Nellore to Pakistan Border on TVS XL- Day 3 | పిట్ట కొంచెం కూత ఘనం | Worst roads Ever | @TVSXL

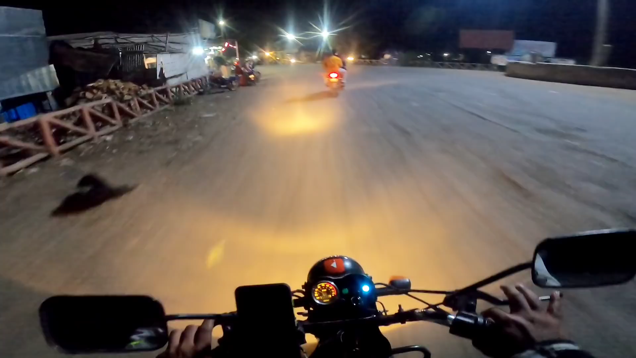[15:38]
కనిపించిన కూడా కనిపించలా. ఓ మై గాడ్, టౌన్ కూడా దాటిపోతున్నాము.
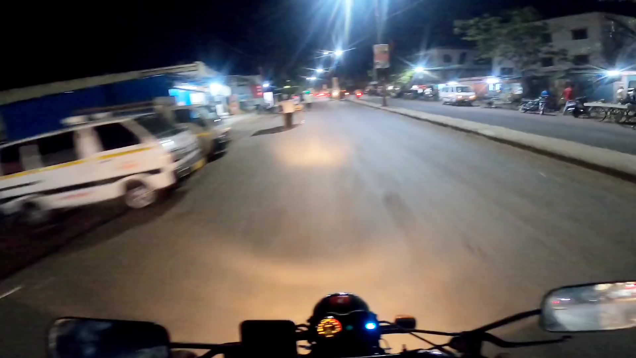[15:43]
ఇక్కడ ఏంది, ఒక్క హోటల్ కూడా కనిపించలేదు. కొంబదీస్ ఇక్కడ ఉన్నాయా లేవో హోటల్స్ అసలుకి. అంబా అంబా ప్రైడ్కి అయితే వచ్చేస్తున్నాం మనం.